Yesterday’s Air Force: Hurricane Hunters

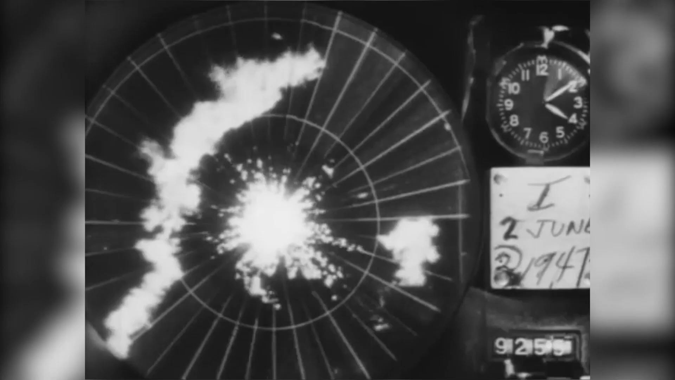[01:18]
Doppler radar, weather radar, and a Bombay fuel tank for extended range.
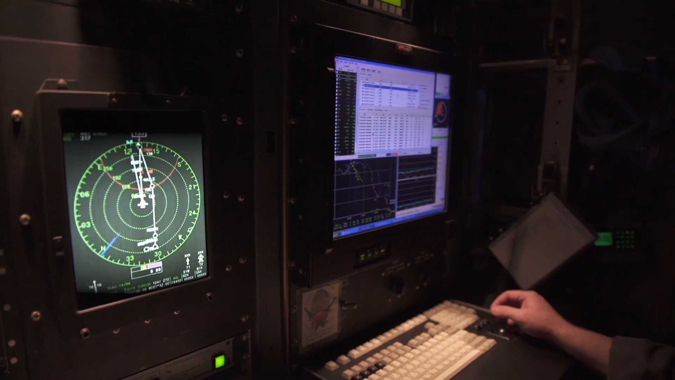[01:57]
The Atmospheric Distributed Data System, or ADDS, and Omega Dropsond Windfinding System became standard equipment in 1987.
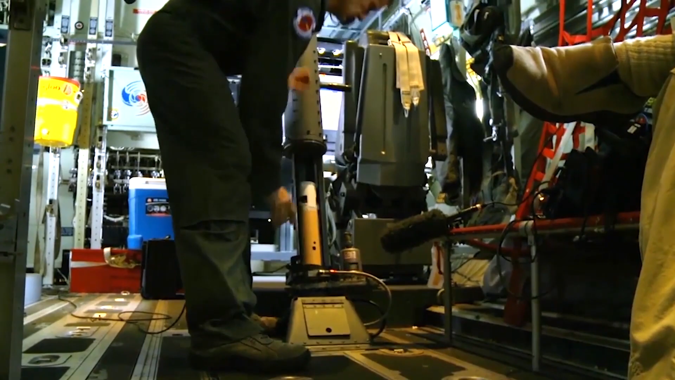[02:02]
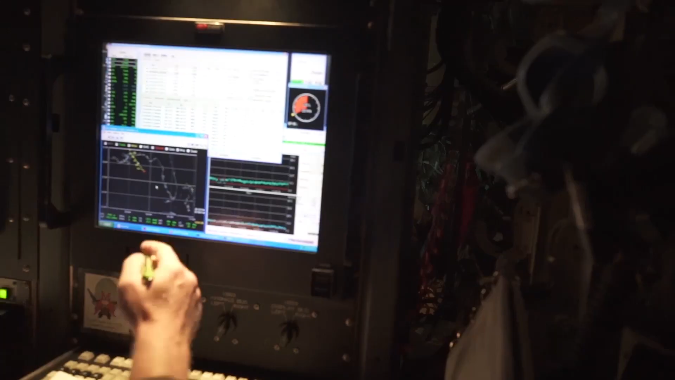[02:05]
The ADDS system has sensors that measure temperature,
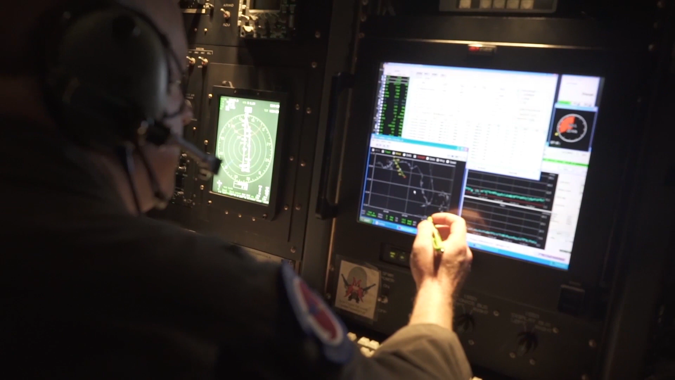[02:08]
humidity, altitude, wind speed, and direction.